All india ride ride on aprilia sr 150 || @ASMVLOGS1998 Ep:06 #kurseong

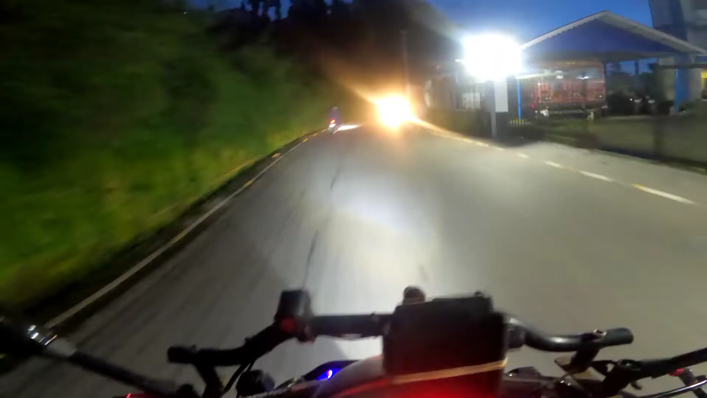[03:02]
अब रात में हम तो यहां से रात मा निकल रहे है तो अलमस्स चेलिवुडी जो है और थर्टी ताइब तु फोर्ती किलोविट रहे है और रात में इसका जो लाइट परफोर्वेंस है वह भी दिखा दूंग आप लोग को एंड चलिए फिर थोड़ा नीचे चलते हैं और इस
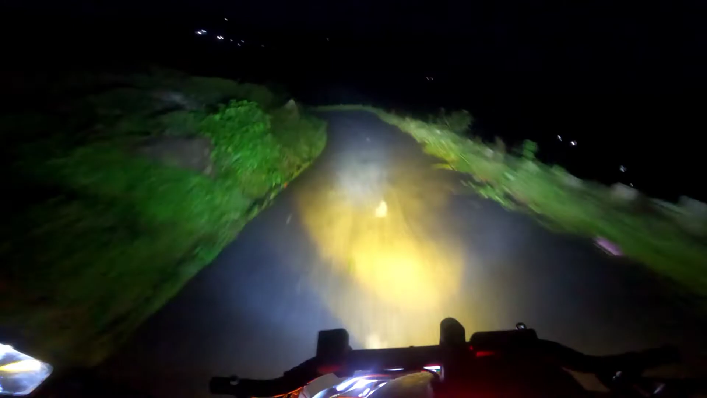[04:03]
है तो मैं लाइट बंद कर दूंगा ताकि स� लेना चाहिए क्योंकि लाइट बहुत तेज है कसम से